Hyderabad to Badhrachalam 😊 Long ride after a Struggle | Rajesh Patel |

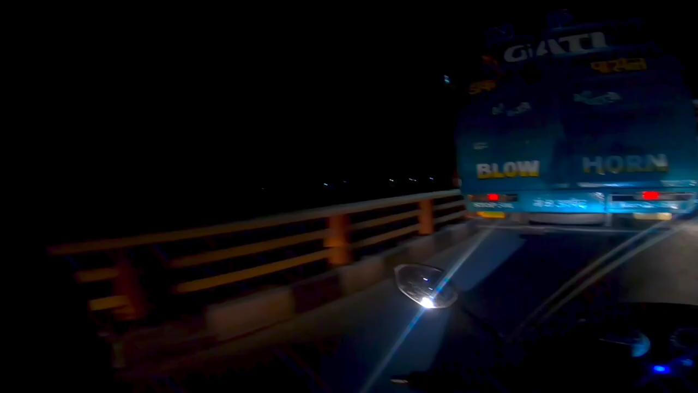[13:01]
ఎంత పొడుగు ఉంది బ్రిడ్జ్ ఇది కదా, 1 కిలోమీటర్ ఉంటుందా?
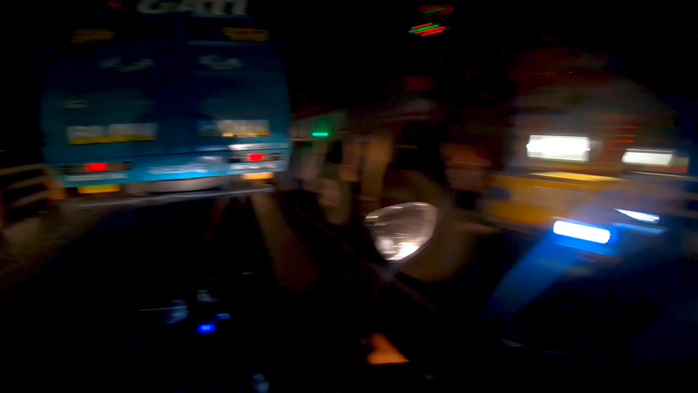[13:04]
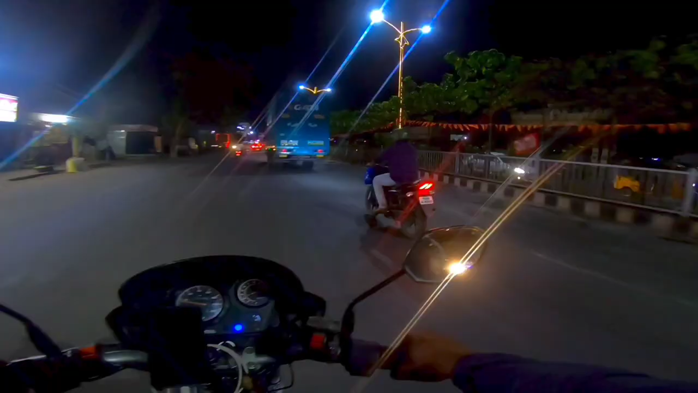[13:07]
వచ్చేసాం మనం, వచ్చేసాం. వెల్కమ్ టు భద్రాచలం.
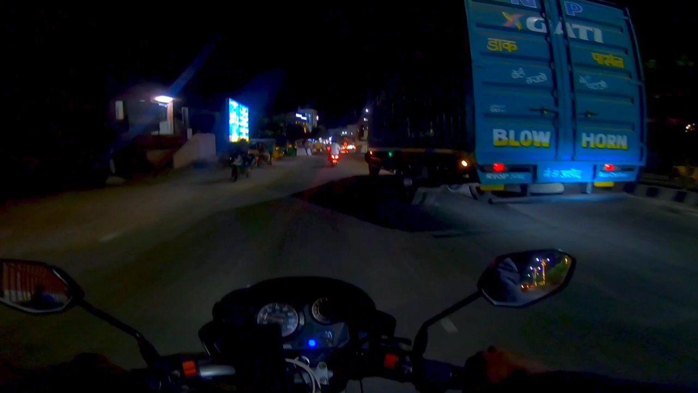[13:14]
సో మన తెలంగాణ అయోధ్య అంటే మరీ బాగుంటుంది. ఇదేనండి భద్రాచలం.
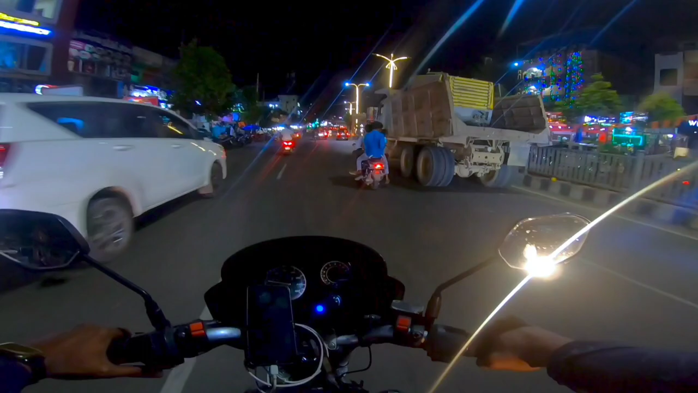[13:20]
ఫస్ట్ మనం ఈరోజు నైట్ ఎక్కడ పడుకోవాలి అనేది ఆలోచించాలి.
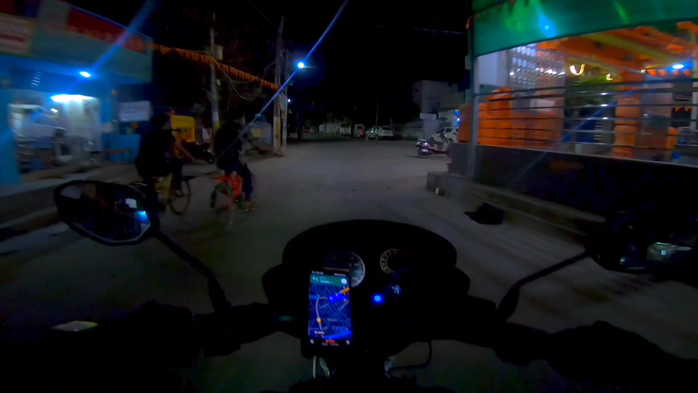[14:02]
దేవస్థానం ఉన్న ప్లేస్లో ఎక్కువ టెంపుల్స్ ఉంటాయి అఫ్కోర్స్, అది మనం చాలాసార్లు చూసాం. సోమశీలలో కూడా చూసాం కదా, చాలా టెంపుల్స్ ఉన్నాయి సోమశీలలో. సో అలా అనమాట.
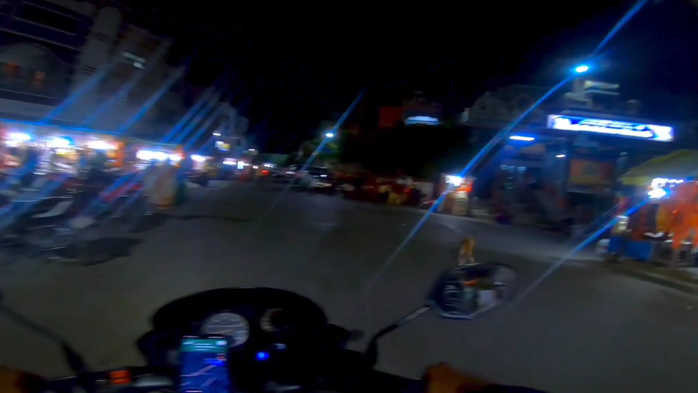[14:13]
టెంపుల్ దగ్గర రాగానే ఒక రకమైన స్మెల్ వస్తుందండి, అదైతే ఎంత బాగుంటుందో అదనమాట టెంపుల్. రేపు ఎర్లీ మార్నింగ్ వచ్చినాం అనుకో వేరే ఉంటుంది. శ్రీ సీతారామచంద్ర స్వామి వారి దేవస్థానం, భద్రాచలం, భద్రాద్రి కొత్తగూడెం జిల్లా, తెలంగాణ.
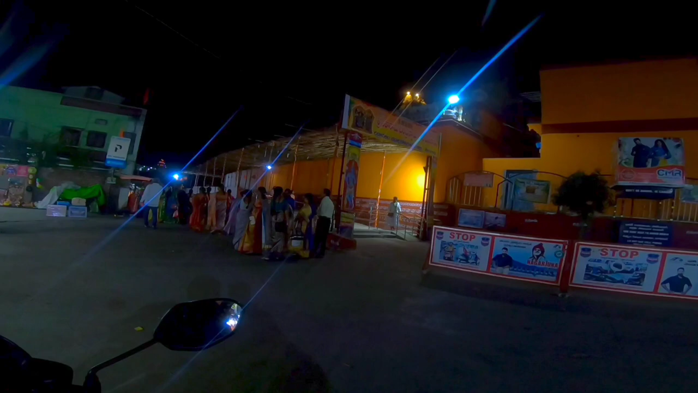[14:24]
దట్స్ ఇట్. సూపర్.
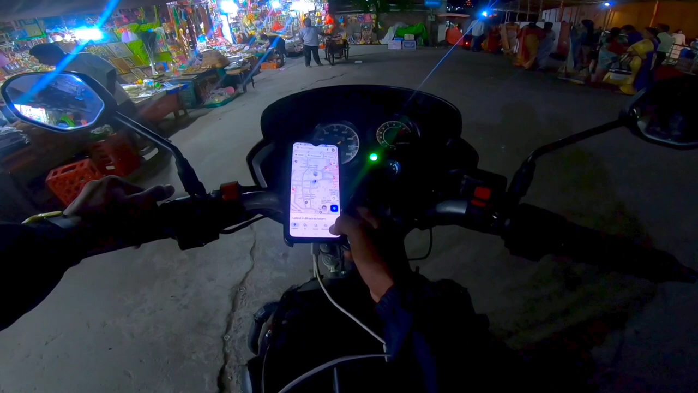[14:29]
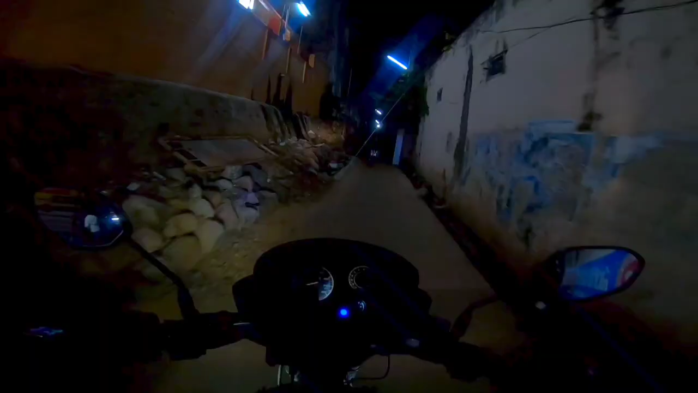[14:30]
ఇటు సైడే గోదావరి కరకట్ట ఉన్నది, ఒకసారి అక్కడికి వెళ్ళేసి వద్దాం.